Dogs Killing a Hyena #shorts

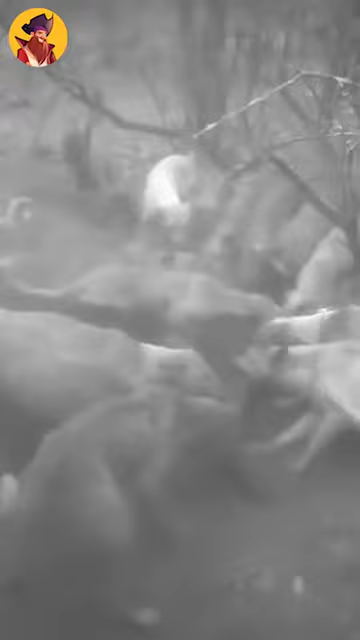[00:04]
When the men pull out the hyena from under the dogs it is definitely dead. These three dogs are all over this hyena and things don't look good for the scavenger.